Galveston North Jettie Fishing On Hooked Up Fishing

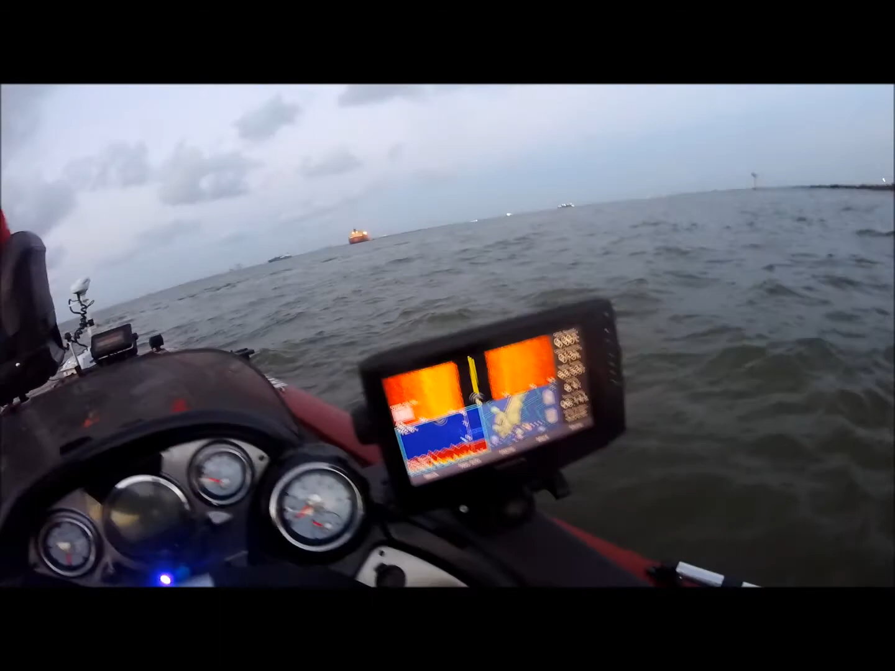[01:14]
Live scope is sent out, but we got our electronics. Oh, regular fish finder for now. And